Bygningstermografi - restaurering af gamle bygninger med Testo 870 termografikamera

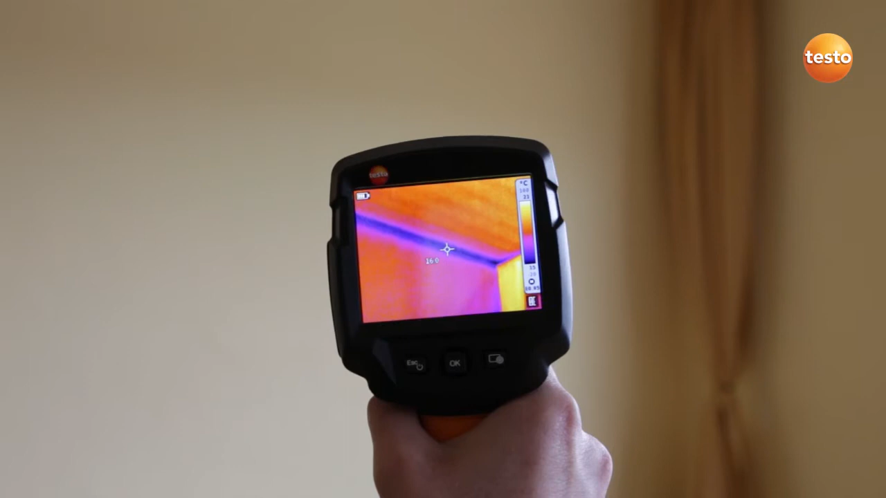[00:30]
Because of their shape, the corners of badly insulated houses are always cold bridges and can only be remedied by installing exterior insulation.
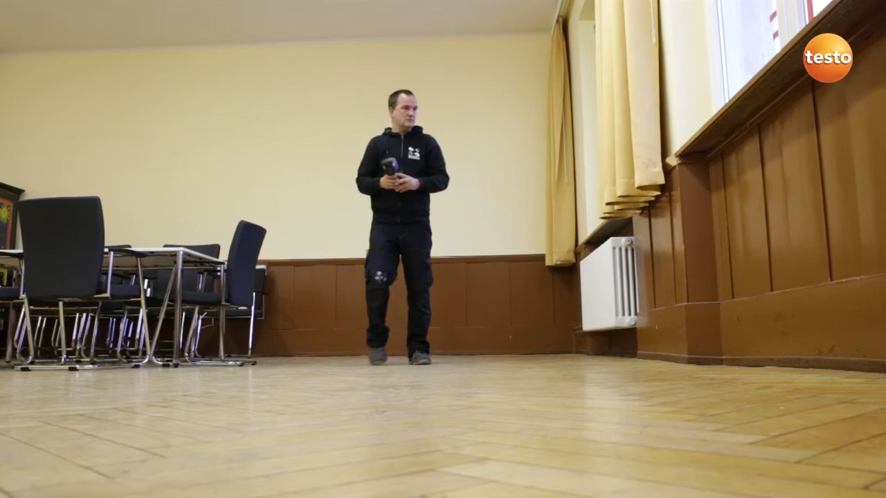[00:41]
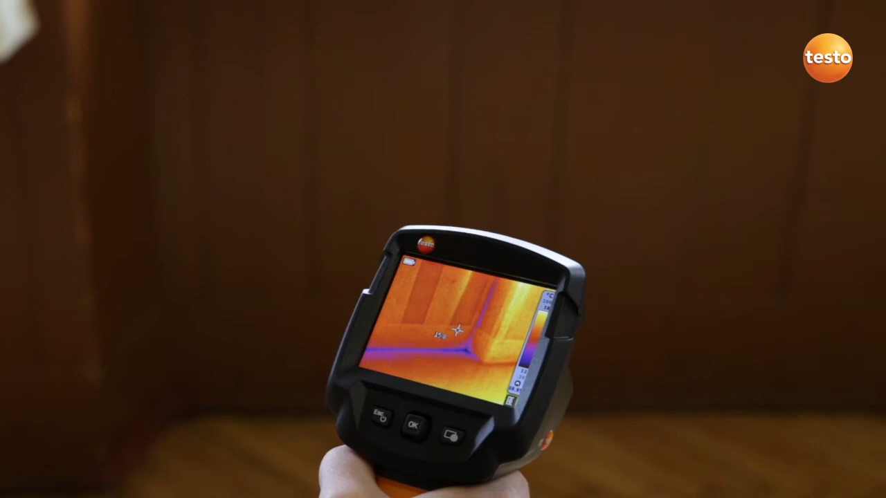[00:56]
But we can deal with this quite easily by installing aluminium laminated PU insulation,
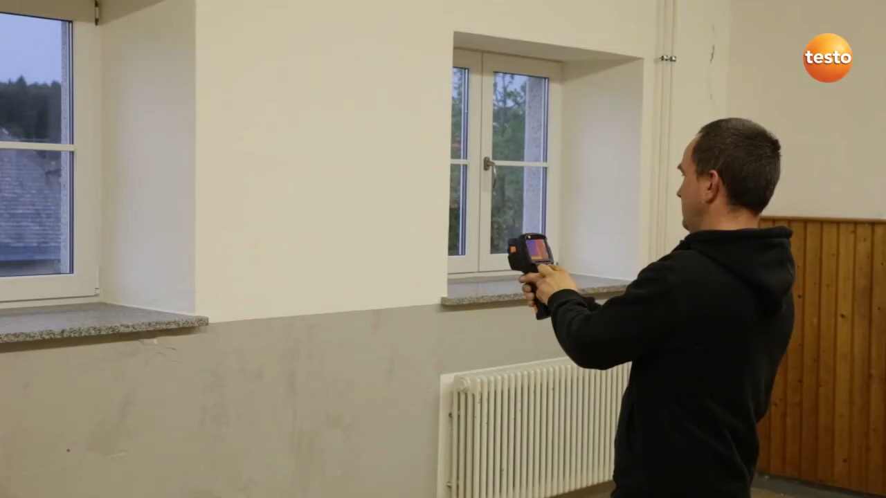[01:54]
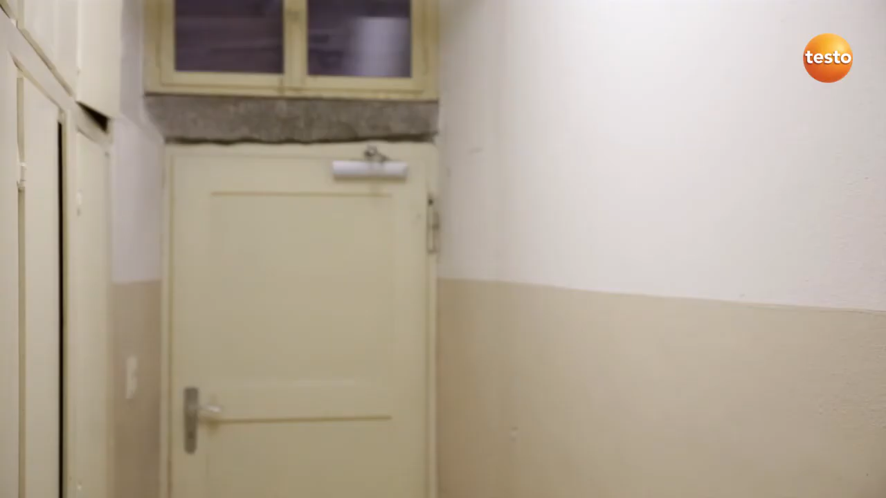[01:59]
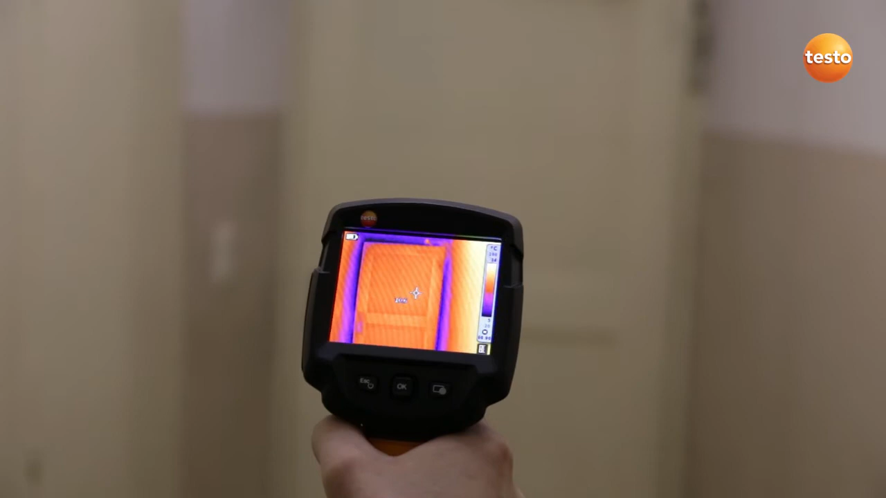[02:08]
This of course means an increased heat loss.
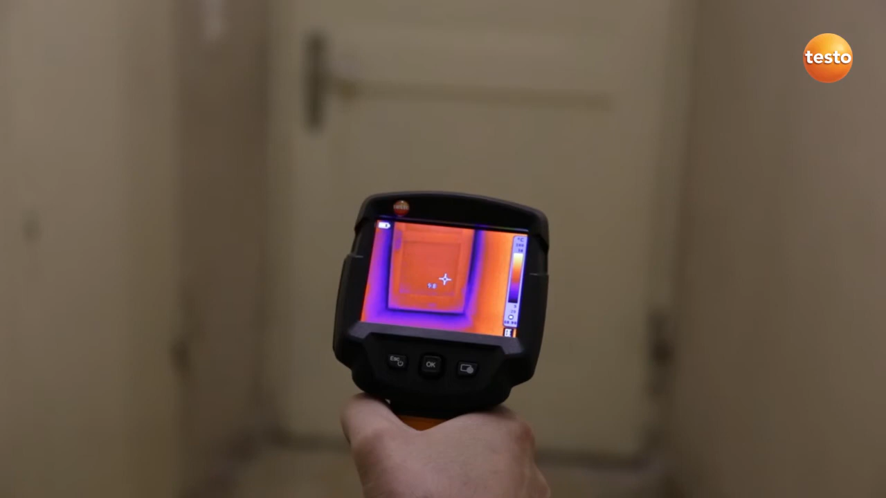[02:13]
And in this case, I would recommend replacing the door.
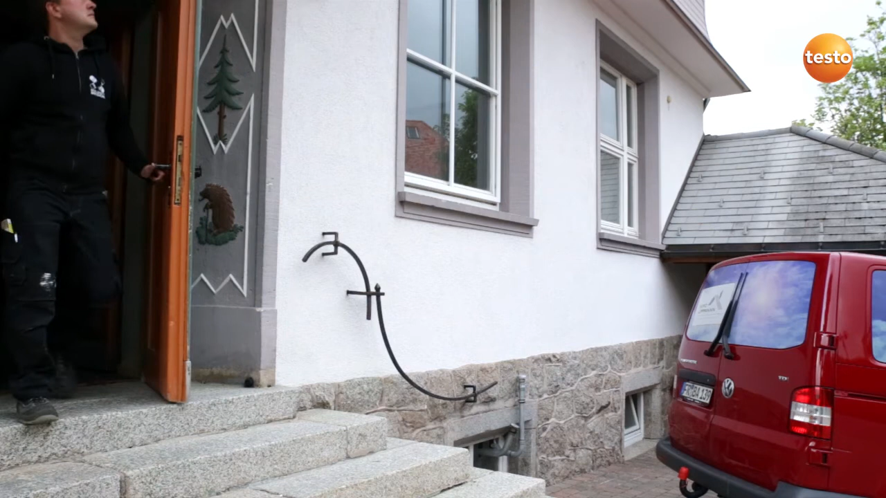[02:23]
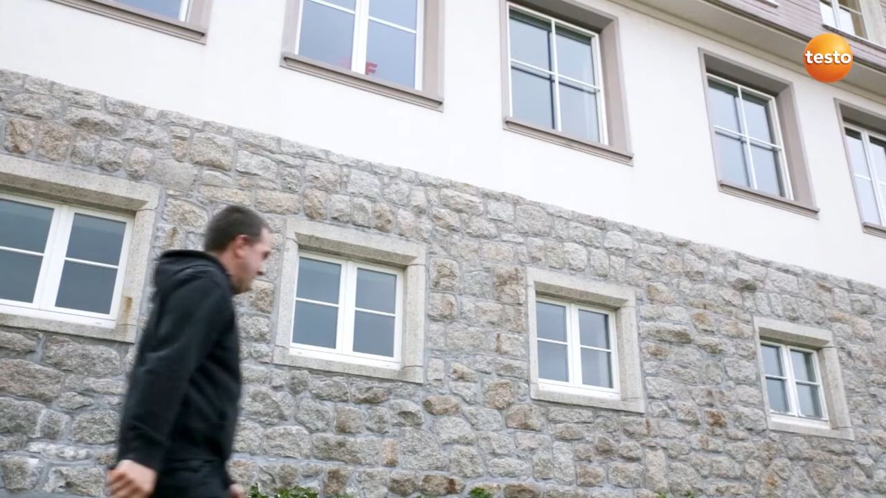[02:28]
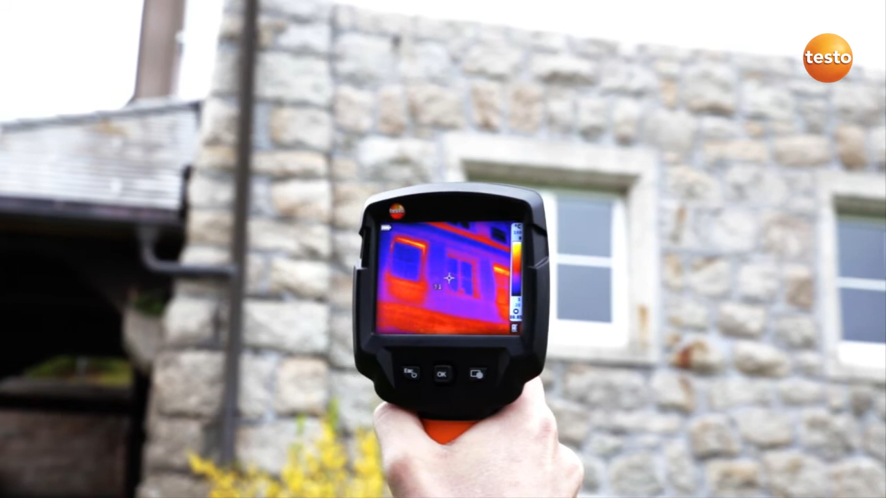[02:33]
Here we can again see the thinner walls around the radiator recess and the heat loss they are causing.
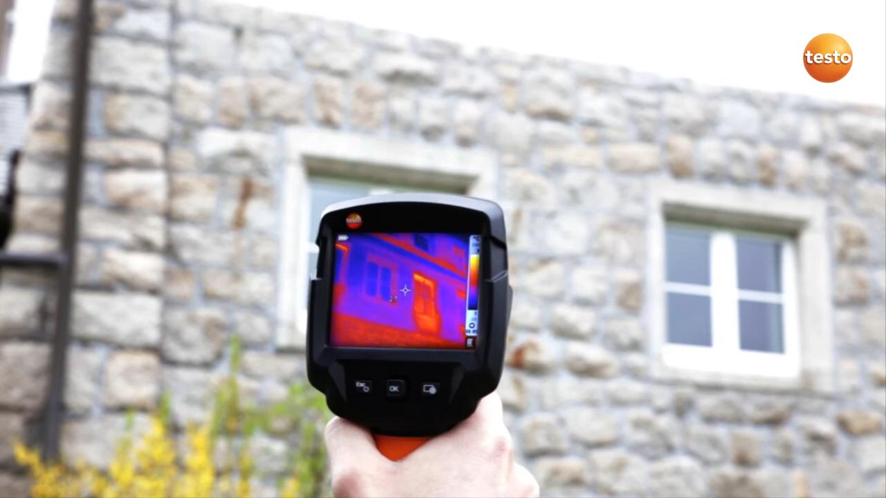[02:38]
Apart from this, we also have windows which are in need of restoration and should be replaced.